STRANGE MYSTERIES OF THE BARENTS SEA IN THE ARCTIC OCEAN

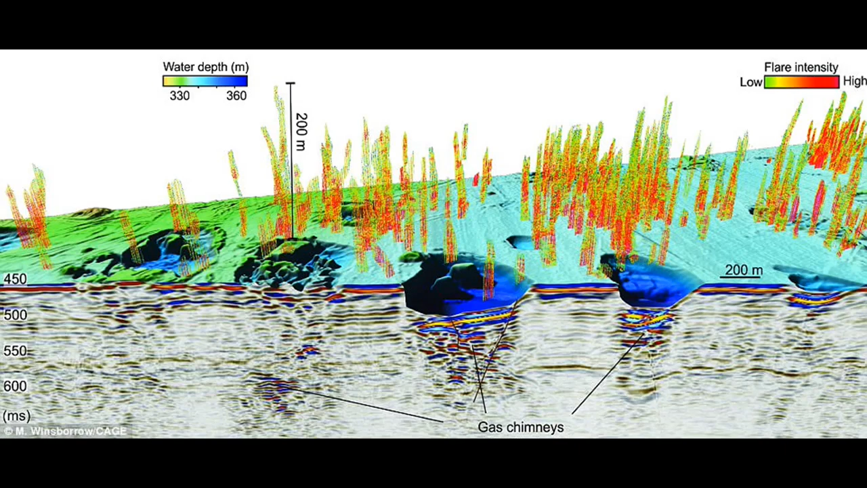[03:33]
It was the release of hydrates that was accompanied by explosions that left similar phenomena.